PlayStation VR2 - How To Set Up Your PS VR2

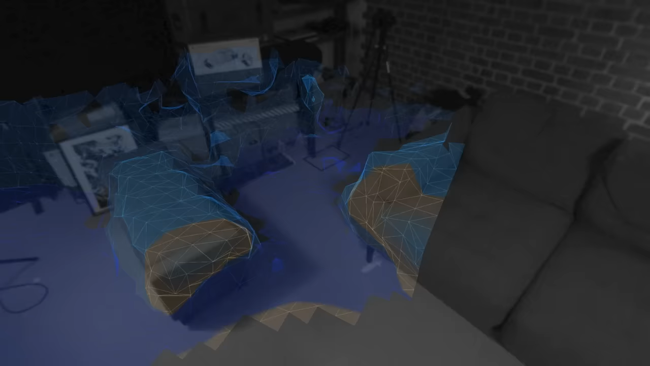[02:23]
as well as scanning your room to set a boundary area for play and using the Sense controllers to precisely tweak said boundary area.